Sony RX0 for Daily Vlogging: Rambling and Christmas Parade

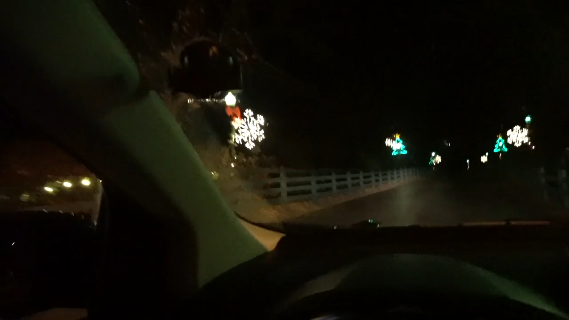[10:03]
We stopped at one of the local bourbon distilleries. That's what we have in Kentucky. All kinds of Christmas lights out. They do this all the time.
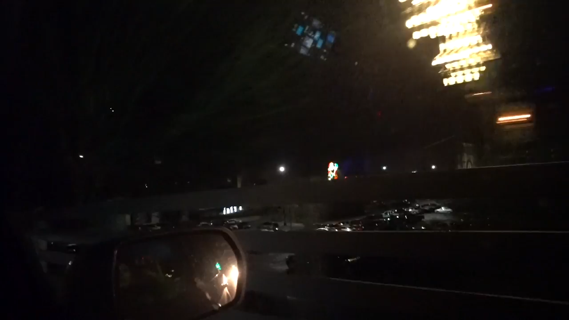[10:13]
There's Santa Claus over there. Oh look at the train.